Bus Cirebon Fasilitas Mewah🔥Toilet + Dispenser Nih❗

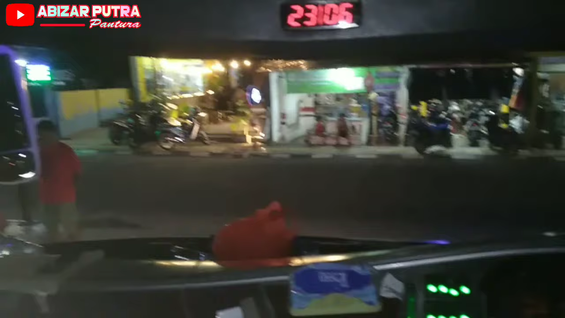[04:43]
Diantarin juga untuk penumpang pleret ke Dawung. Ya, oke.
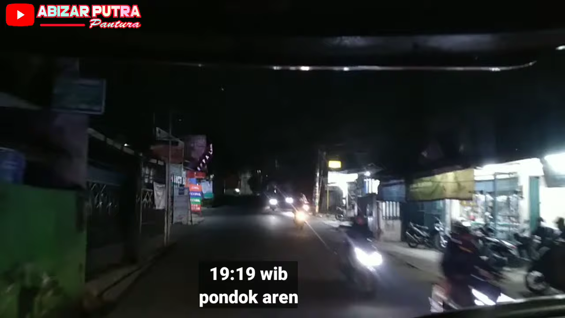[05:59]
Kita melintas Jalan Pondok Aren. Ini
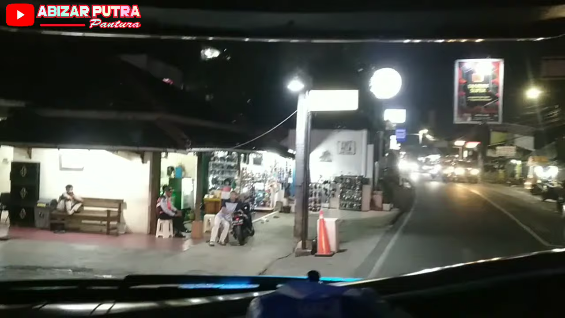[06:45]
Lampu merah portal belok kanan ya.
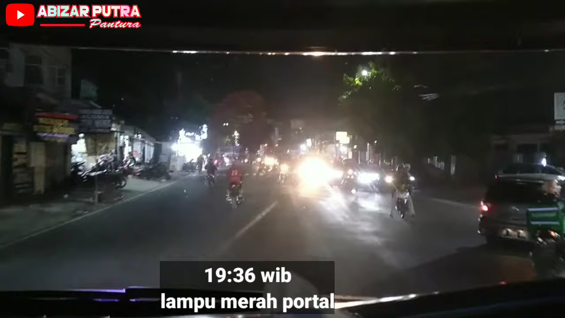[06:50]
Kalau lurusnya arah Pasar Lembang, kita langsung belok kanan nih menuju Mencong. Ini
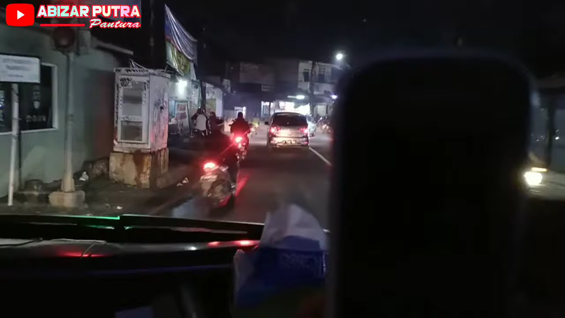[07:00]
jam 7 lebih 36 menit. Jadi tembusannya langsung ke sini ya. Langsung belok kanan arah Petukangan.
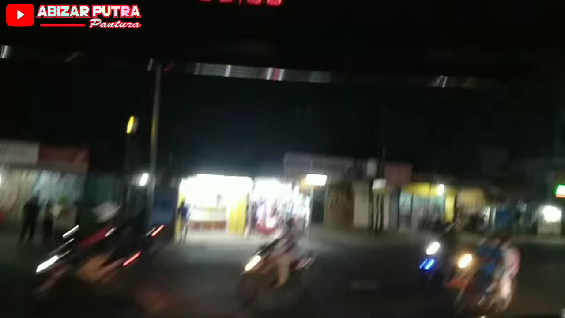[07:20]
Ini jam 7 lebih 50 menit.
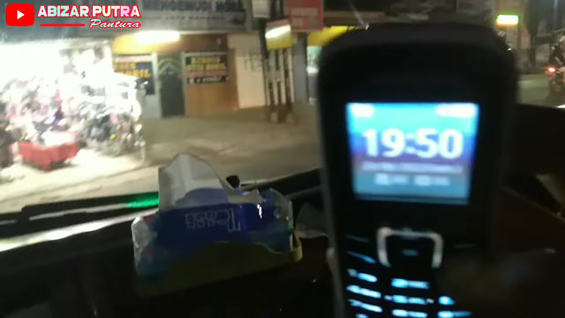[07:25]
Mencong. Oh, ini mah masih lama piye, Mas.
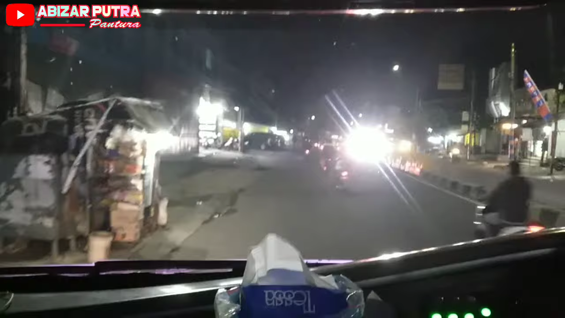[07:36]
Berhenti di Cimol berarti. Di Puri Beta kita berhenti dulu nih.
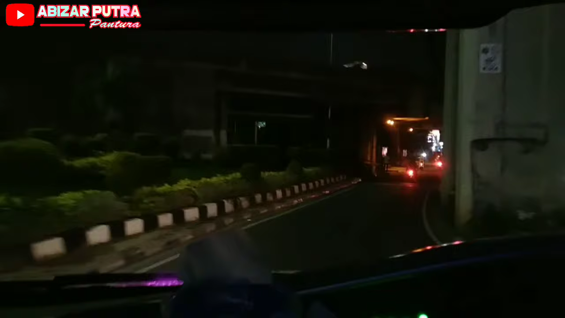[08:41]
Kita di Kebayoran lama ya. Menaikkan penumpang rombongan.
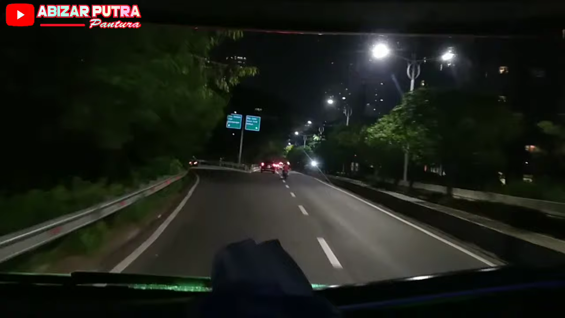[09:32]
tengah. Menuju Slipi Petamburan Pejompongan ya.
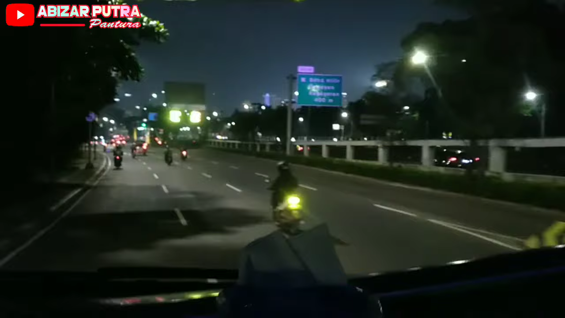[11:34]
Lewat pinggir dulu ya, karena macet. Biasanya langsung masuk tol Pejompongan nih. lolos di jalur busway. Kan bener ya, tol dalam kotanya macet tuh.
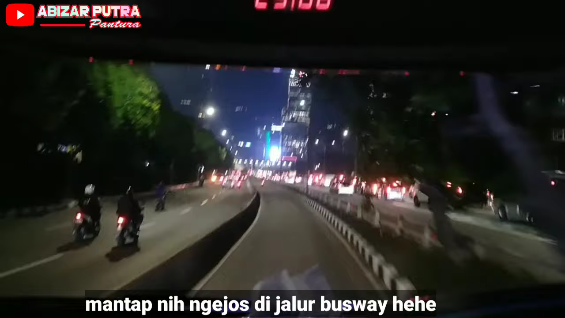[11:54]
Kita masuk tol Semanggi 2 ya.
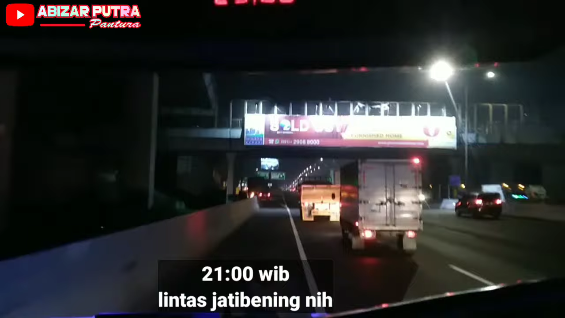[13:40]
Jadi bening ya, tapi kita nggak masuk nih.
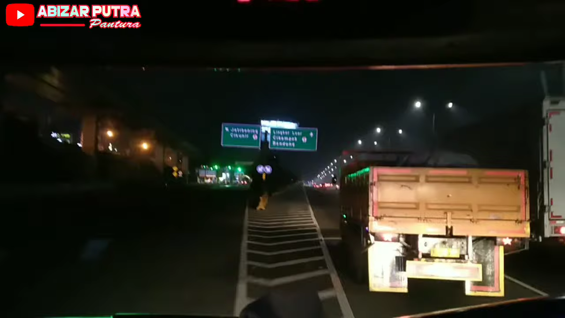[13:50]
Ini jam 9 lebih 6 menit.